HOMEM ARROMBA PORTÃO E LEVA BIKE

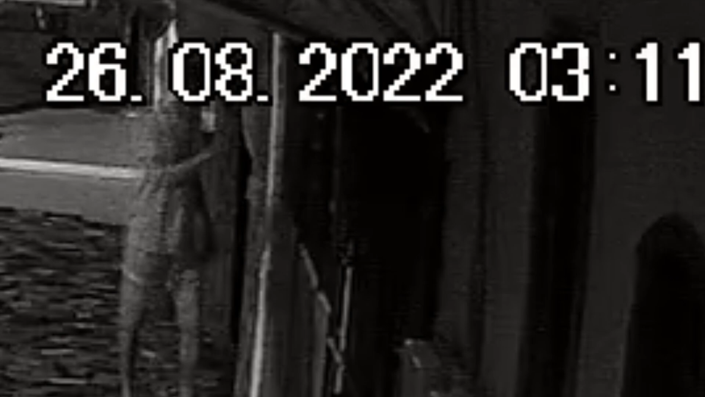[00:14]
quando o homem se aproxima de uma residência e tenta arrombar o portão da varanda onde estava uma moto.
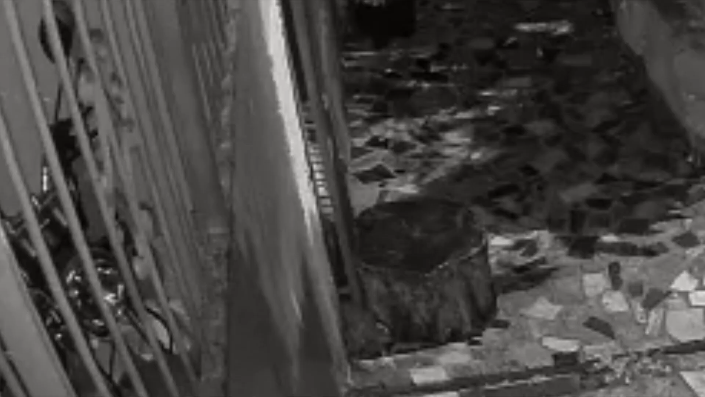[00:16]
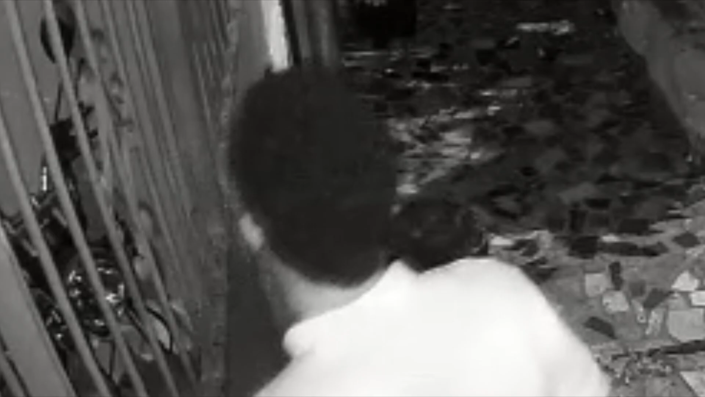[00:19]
Nas imagens, ele acaba desistindo da primeira investida e resolve cruzar a rua e se deslocar até outra casa.
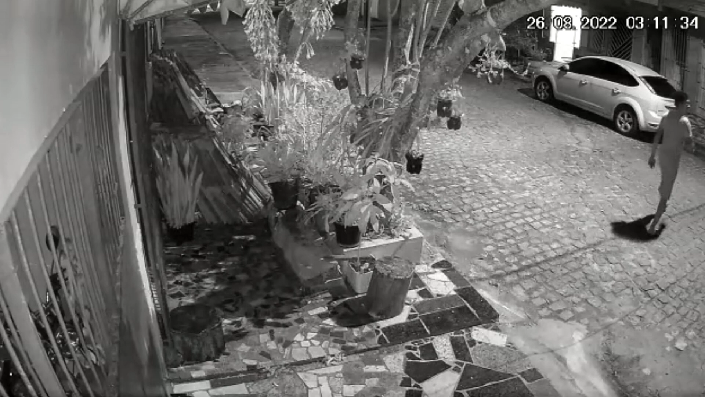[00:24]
Usando uma chave micha, o criminoso consegue abrir o cadeado do portão e leva uma bicicleta que estava na parte externa.
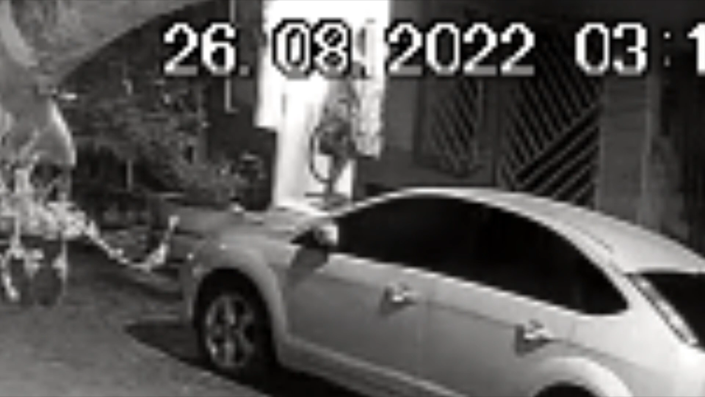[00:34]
Quem tiver alguma denúncia que possa ajudar a polícia a localizar a bicicleta, deve entrar em contato com a Delegacia de Repressão a Furtos e Roubos pelo WhatsApp 73 98 168 0106.